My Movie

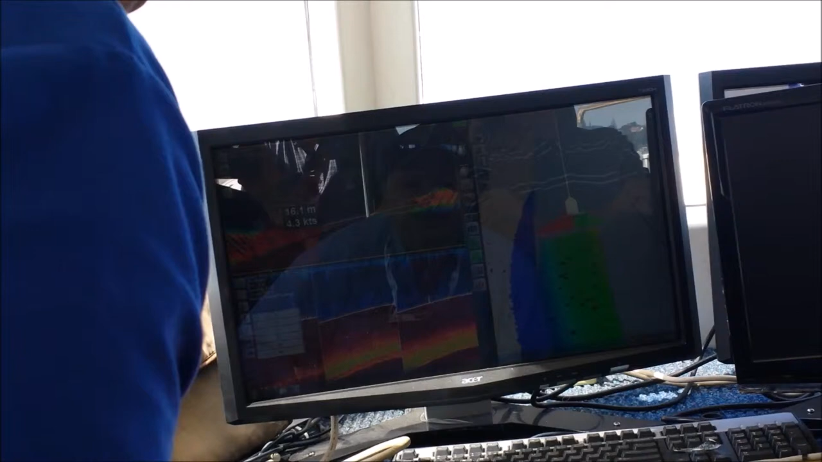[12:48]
Monitor on a boat. Text box, vertical scale, adjust the exaggeration.
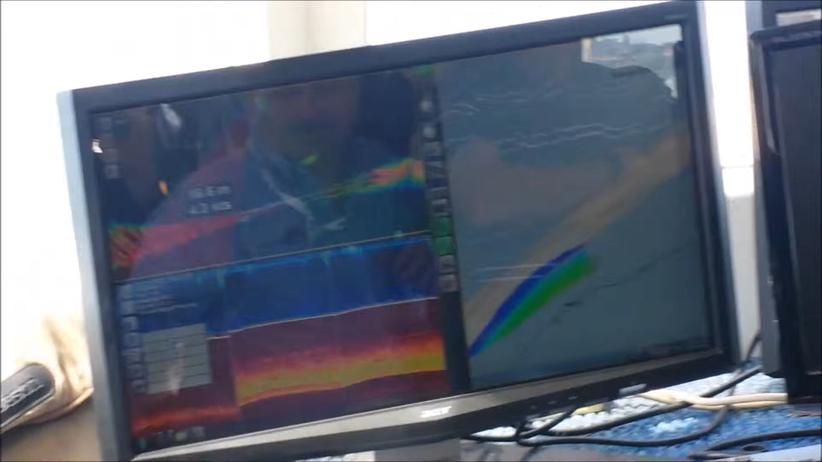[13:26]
That's going to take a snapshot. Turn the chaffing on and off, so just unclick that.
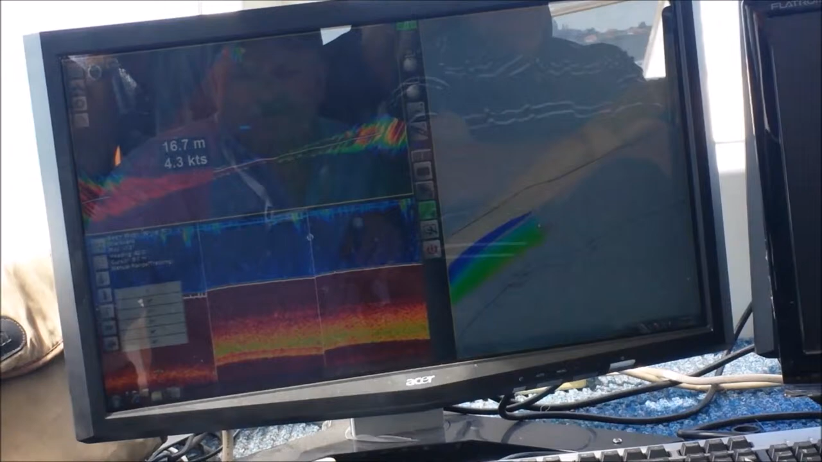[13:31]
On screen: depth 16.7 m, speed 4.3 kn
You'll notice behind you here, we've actually got it hooked up to Maxsea as well at the same time.
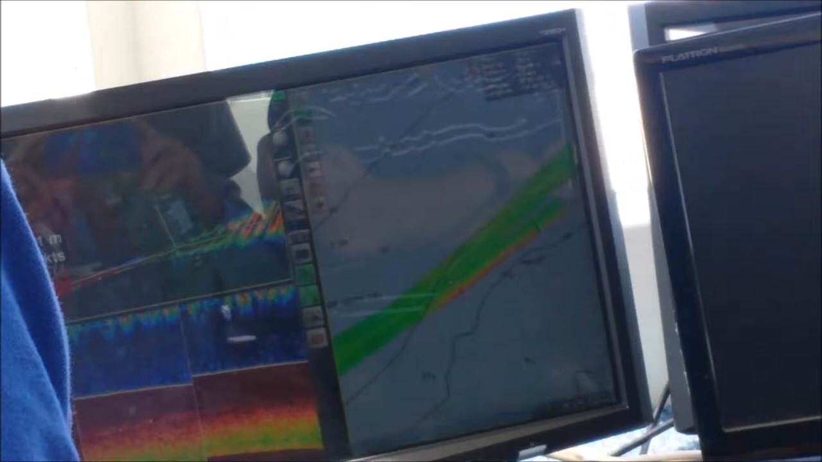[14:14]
So compared to the older systems, this is much, much nicer. So you can really see it.
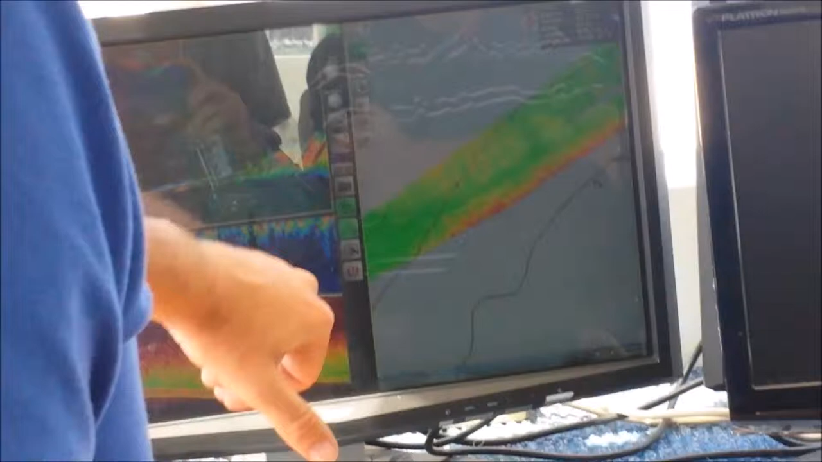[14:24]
Yeah, your back's better. Bit of hard gear on that hill.